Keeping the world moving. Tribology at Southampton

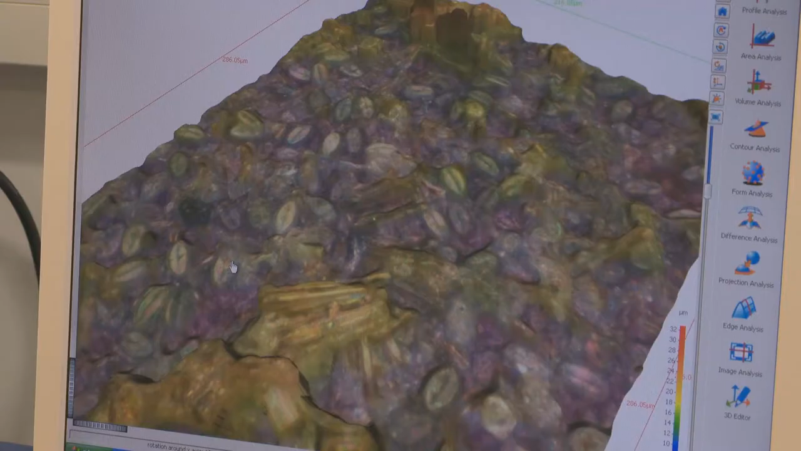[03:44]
For instance, here we have an image of individual diatoms,